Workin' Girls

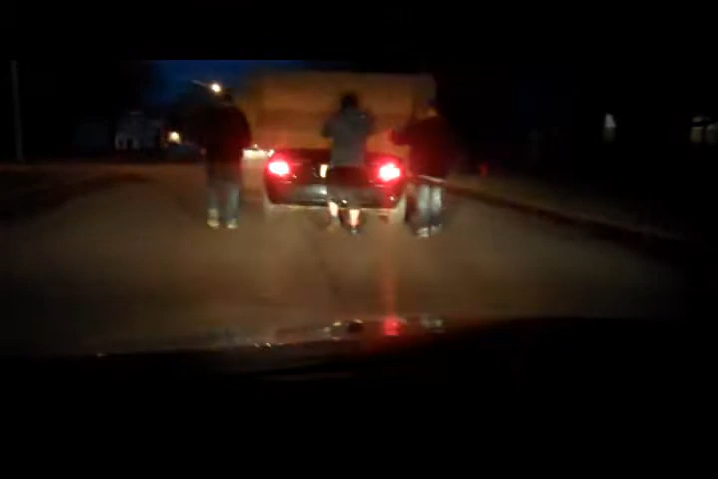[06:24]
Five blocks to get to their house. Ha! Ha! Boy, they're really creative.